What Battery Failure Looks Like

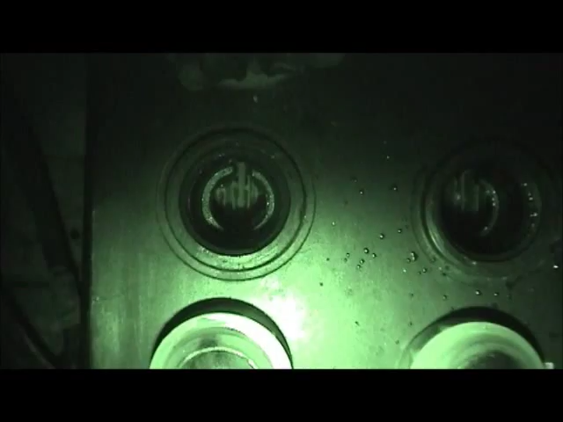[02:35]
And so, essentially what's going on now is that you've got what was a 12-volt battery reduced to 8 volts.
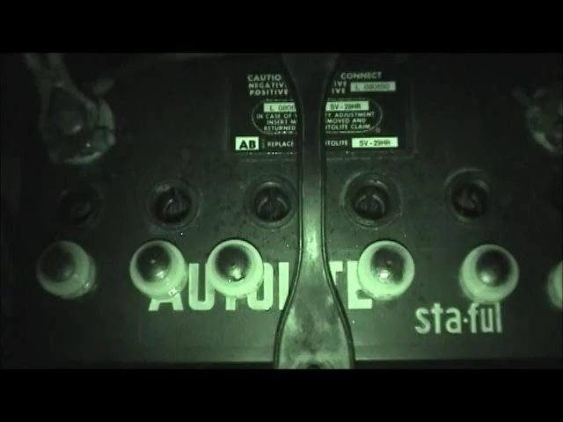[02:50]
And so, the reason why the charger's putting on 5 amps and the cells seem pretty busy, is that this 8-volt battery is essentially
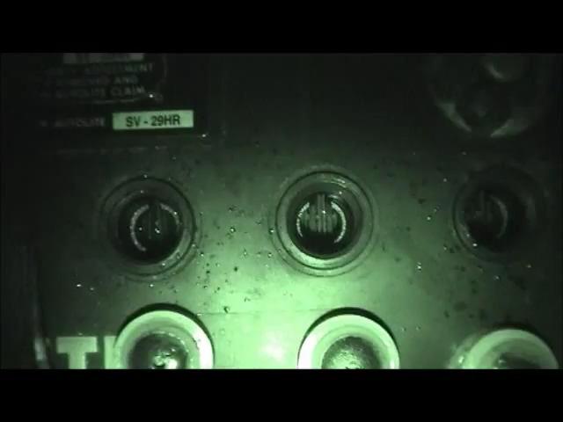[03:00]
being overcharged at 13 to 14 volts by the battery charger. So, if I continue to charge this battery in this condition, it's basically going to ruin all the other cells.
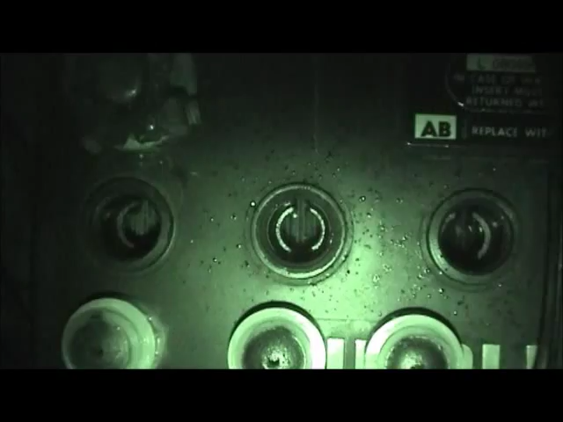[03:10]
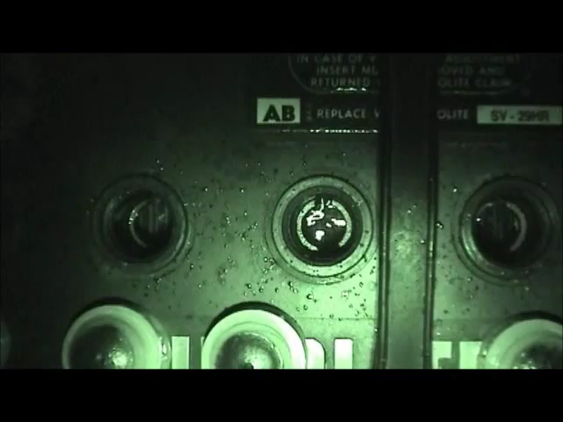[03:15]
It's going to gas excessively and cause a lot of damage.
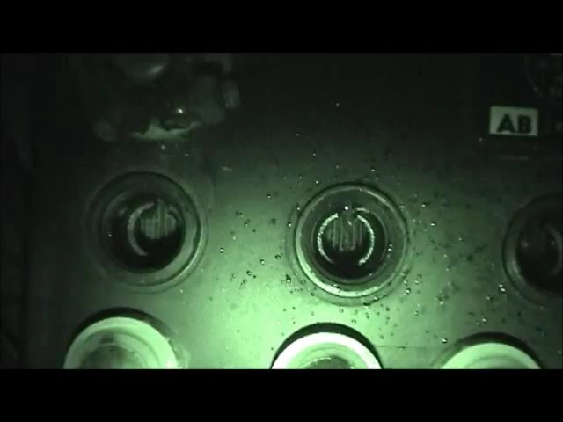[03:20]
A lot of times what happens with these, as you can kind of see the individual cells in there, is the plate material sheds off and lands at the bottom of the battery, and it builds up over time, and it starts to cause a dead short.
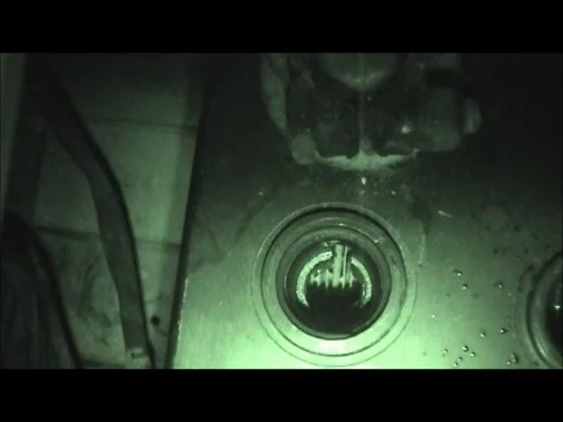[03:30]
And that's why the engine's cranking over slowly.
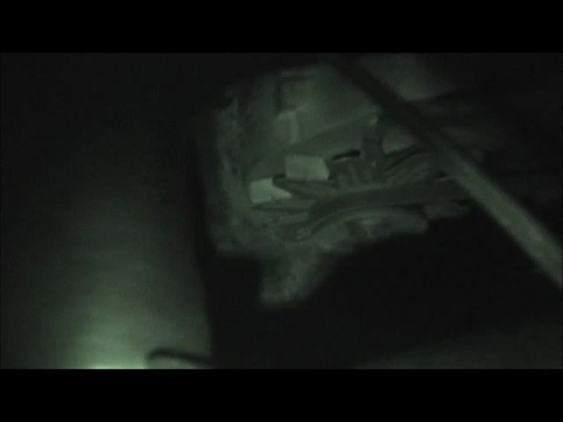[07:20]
It's got the original 1972 65-amp alternator,
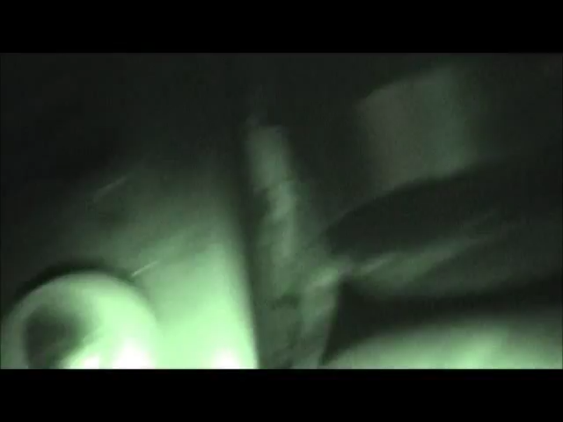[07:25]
and it's got the mechanical voltage regulator down in there,
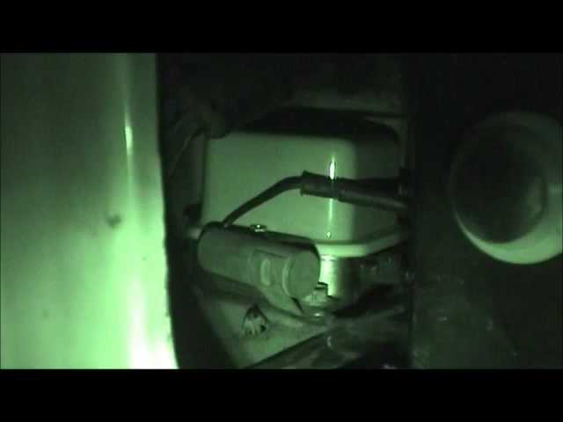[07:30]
where it's got basically a relay in there,
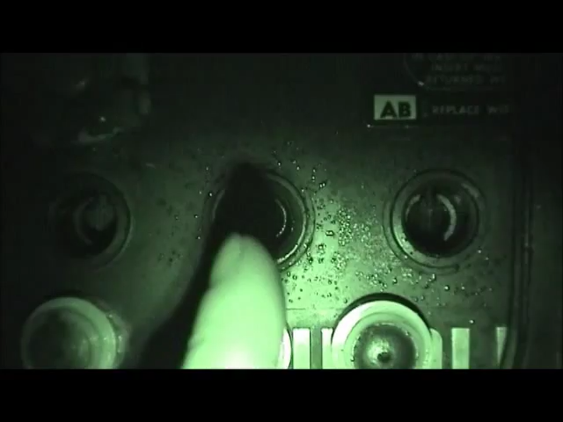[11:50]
No activity there, lots of activity here and here and here, none here, and a lot there.